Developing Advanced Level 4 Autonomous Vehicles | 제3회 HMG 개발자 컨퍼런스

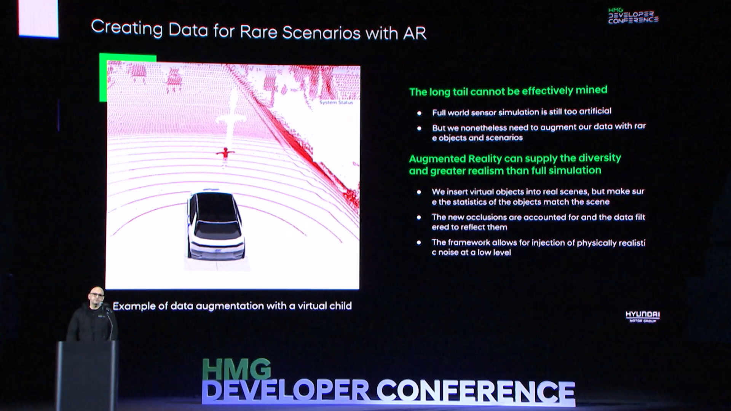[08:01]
So with augmented reality, we take synthetic objects, we match their statistics to real world log data, and then we inject them into the real world log data in order to create more data for training. We also take the approach of LiDAR camera fusion to create better understanding for the vehicle. Every sensor modality has its relative strengths and weaknesses.